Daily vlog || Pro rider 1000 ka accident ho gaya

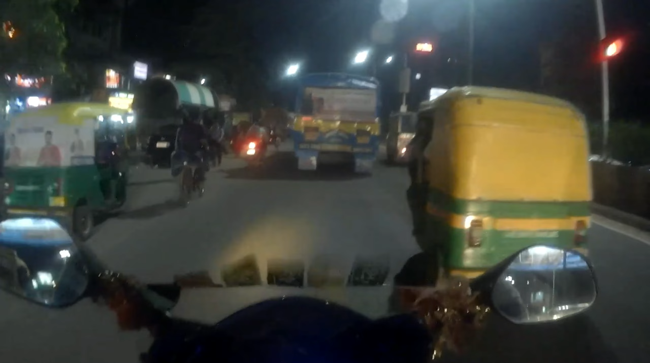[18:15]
चलो अब तो खोरदा थाना के सिग्नल भी हम पहुंच गए, ये मेरा लेफ्ट साइड में खोरदा थाना है,
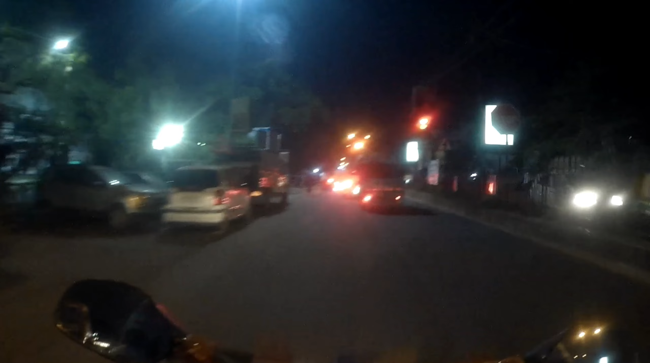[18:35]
तो चलो यहाँ पे रुकते हैं।
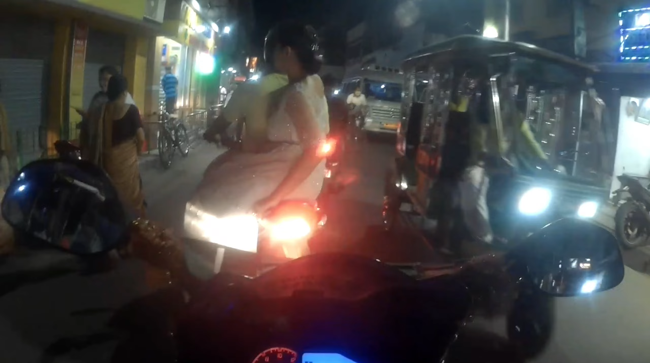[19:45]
अब हम क्या करें, हम जा भी नहीं सकते, कोशिश तो किया था 2-3 बार, देखते हैं। फिर से गाड़ी आ गया और सिग्नल खुला हुआ है, रेल गेट भी खुला हुआ है।
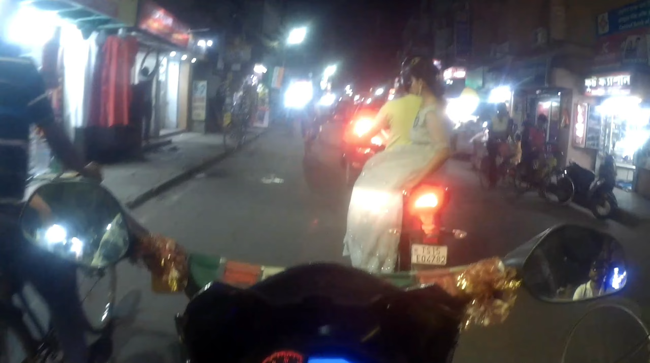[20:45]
तो मैं आ गया हूँ मुंडी पड़ा, यहाँ से वो खराब रास्ता शुरू। क्या हाल कर दिया इस रास्ता का, देखिए इतना बड़ा बड़ा
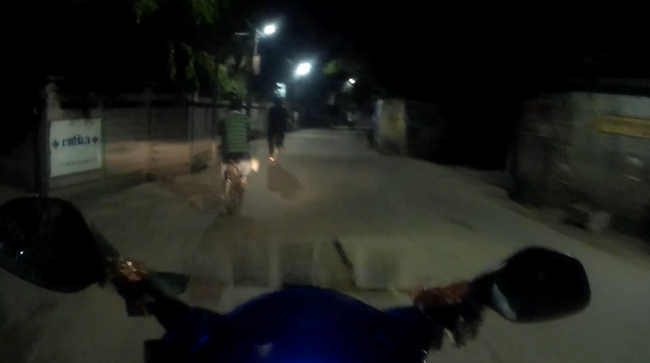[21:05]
खड्डा है इस रास्ते में, फिर ऊपर कालवर्ट वगैरह है, फिर खड्डा है। क्या किया है रास्ता का, देखिए ये हाल।